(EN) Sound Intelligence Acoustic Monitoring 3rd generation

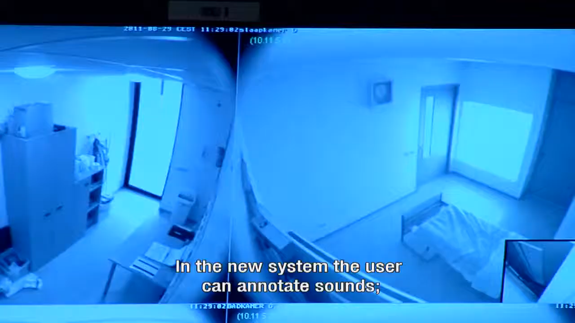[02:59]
en dus aangeven of iets bijvoorbeeld regen op lichtkoepels is,